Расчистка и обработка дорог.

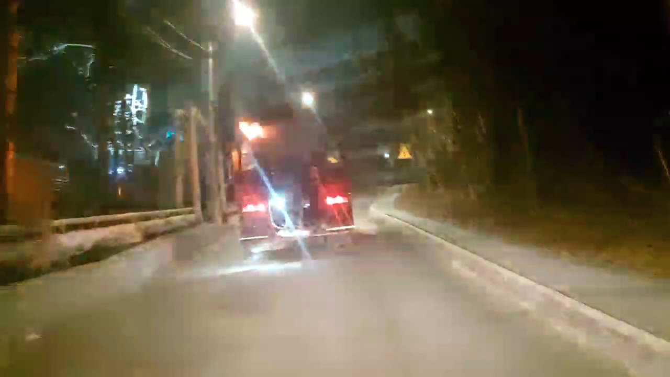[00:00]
В связи с непогодой дорожники краевого центра еще до начала осадков начали обработку основных маршрутов